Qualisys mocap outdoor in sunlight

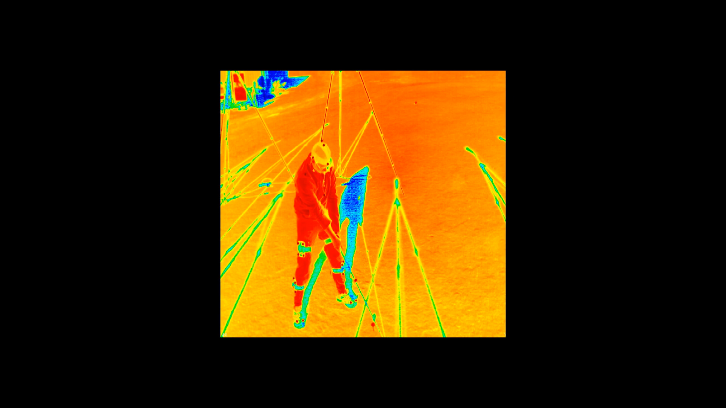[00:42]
Take a look at this color-coded image for instance.
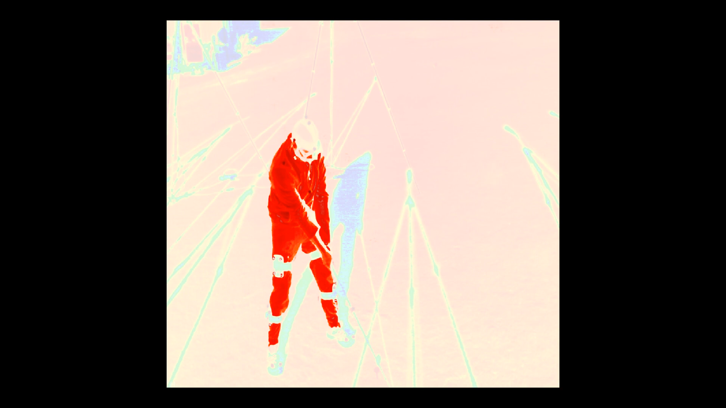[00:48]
Notice how the light intensity of the environment is similar to that of the markers.
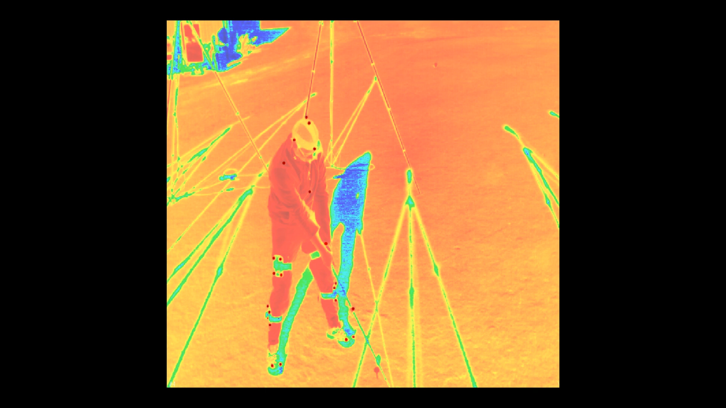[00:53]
This means that the camera cannot tell the markers apart from the surroundings and motion capture becomes impossible.